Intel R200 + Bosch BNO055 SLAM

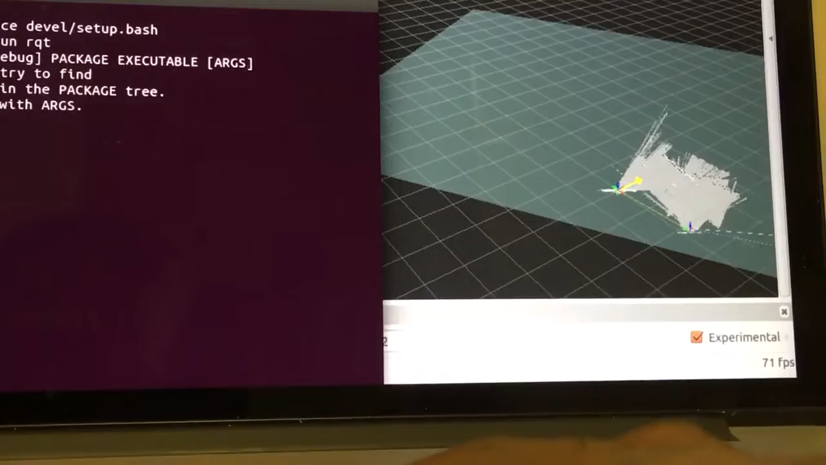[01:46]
so here it's actually starting to generate a map and so this is its current position
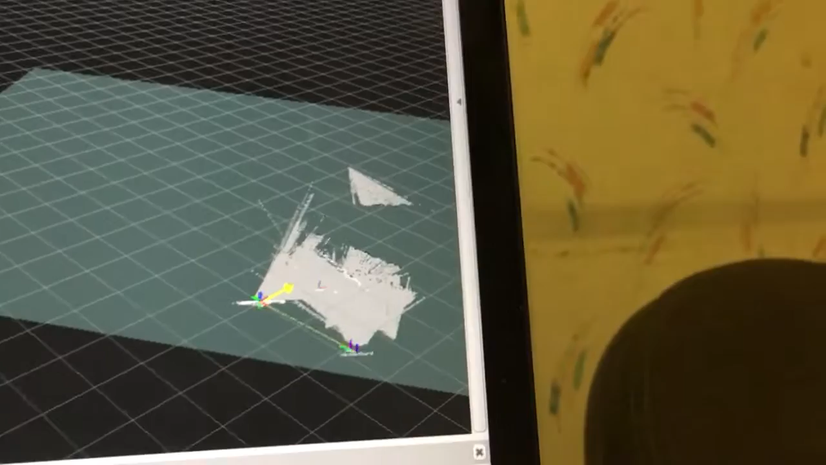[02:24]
the poles estimates kind of all over the place because it doesn't have a lot to go on but in theory as mapping continues it should stabilize. So to perform this mapping experiment what I'm going to do is just basically move swivel the chair from left to right
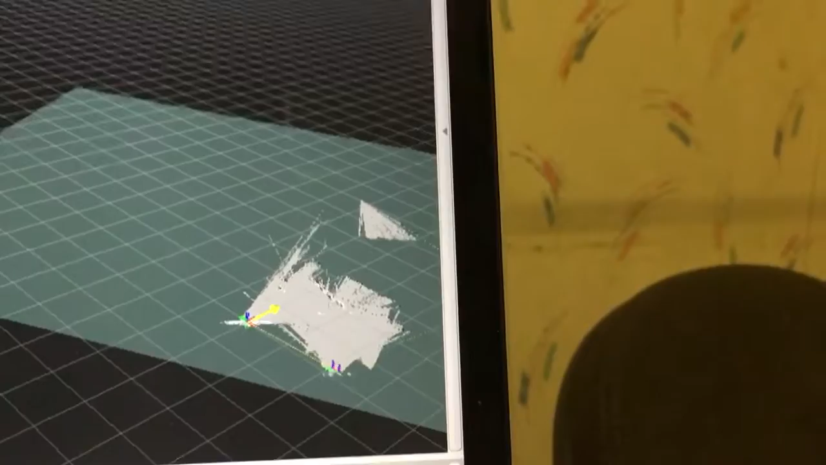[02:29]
and try to get a map of the room here so bear with me and we'll go ahead and start that.
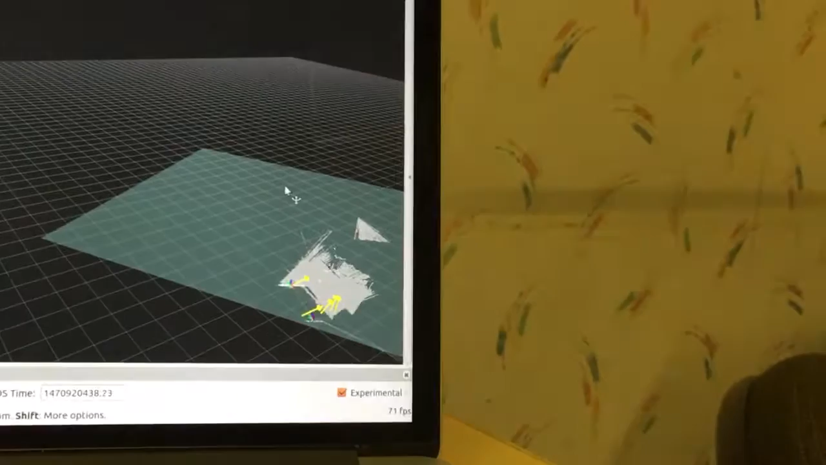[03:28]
so you can kind of see the right and get an idea
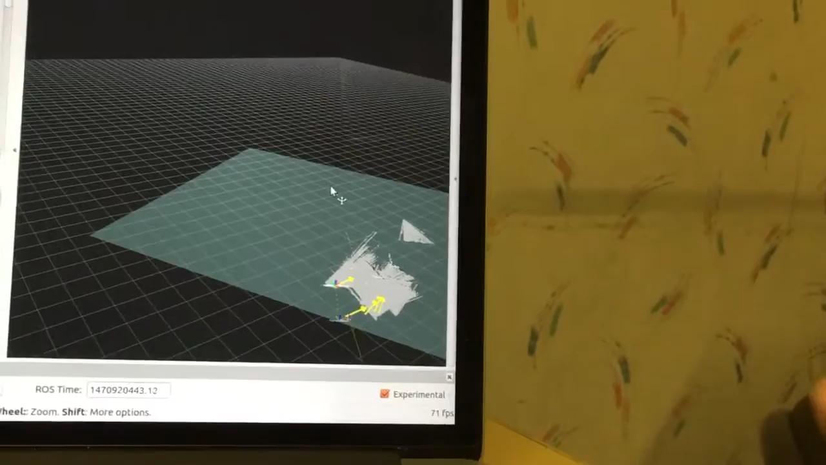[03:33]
from this part of the chair what direction we're trying to face
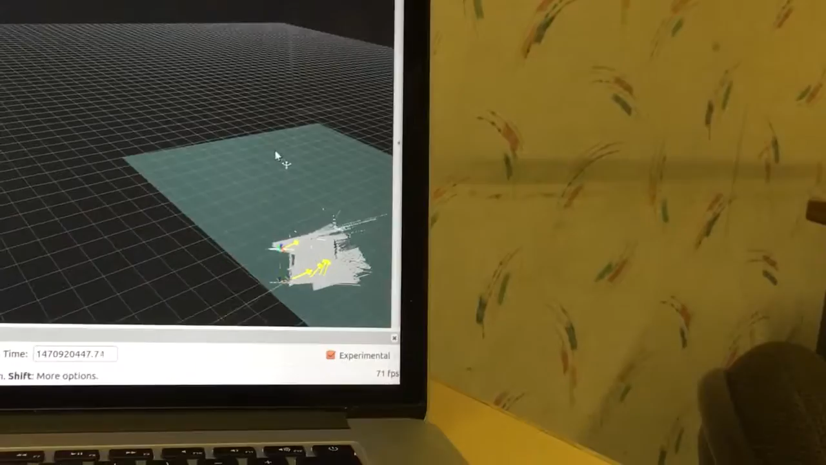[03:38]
so I'm going to move it out just a little more come out a little bit and we're going to keep turning
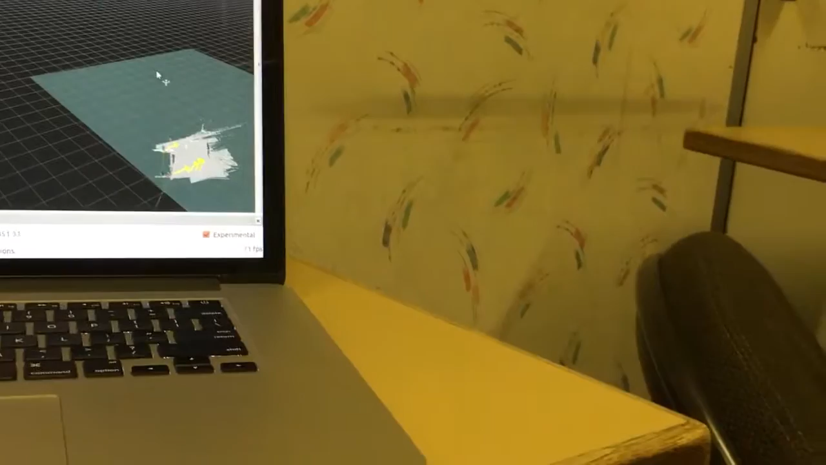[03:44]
turning and so
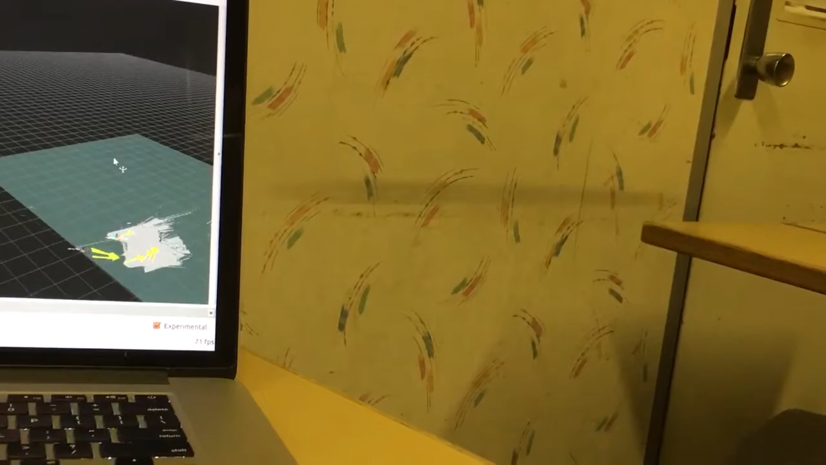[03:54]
basically two things that I know that the mappings
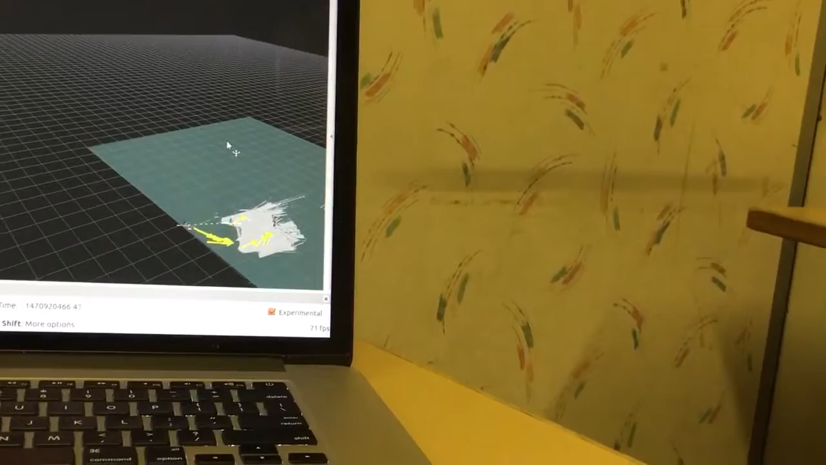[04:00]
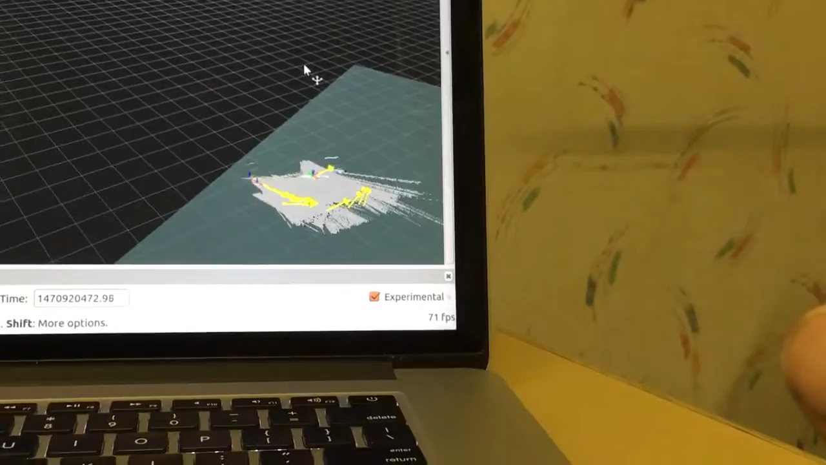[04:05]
still continuing successful one is this yellow line here sorry my hand just blocked this so we'll zoom in but you'll see the thing rotating is kind of tethered to that yellow line
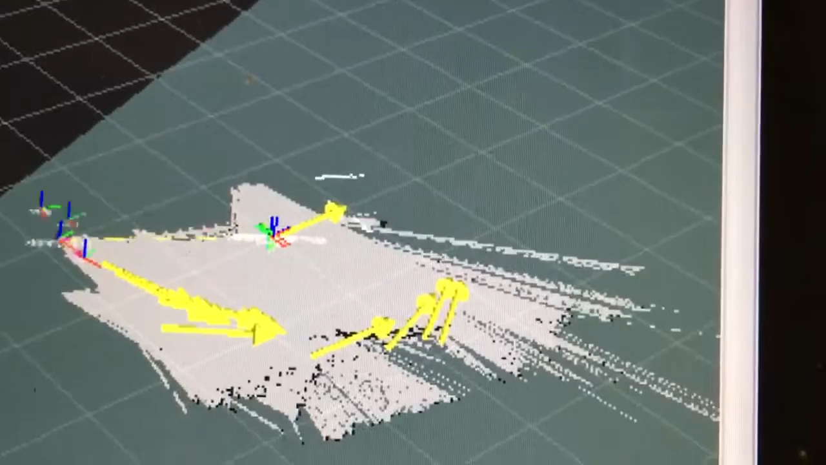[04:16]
so if that yellow line is present I know that it's still continuing to map but if I also go over
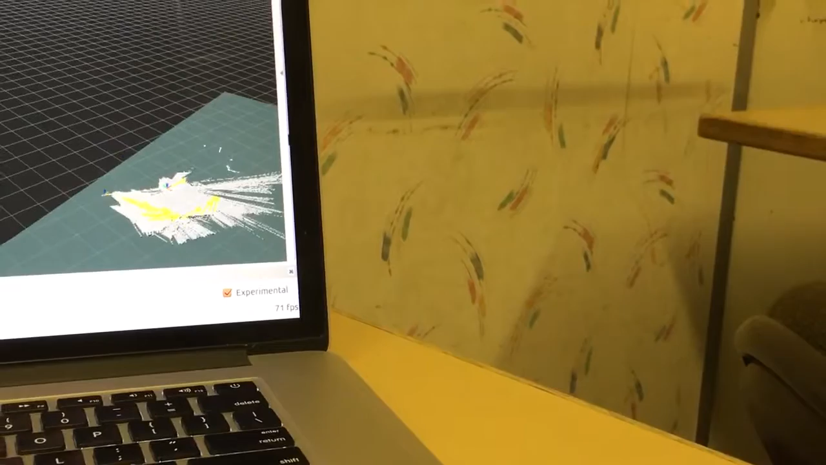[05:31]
and the yellow arrows that you're seeing they're generating that's the actual like the odometry prediction
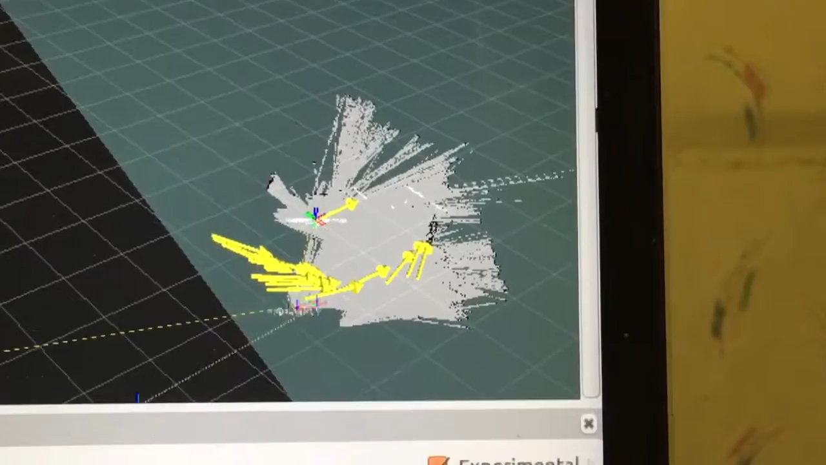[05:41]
so it's predicting that it's rotating but it's rotating in a circle so so so far that's a pretty good prediction of the motion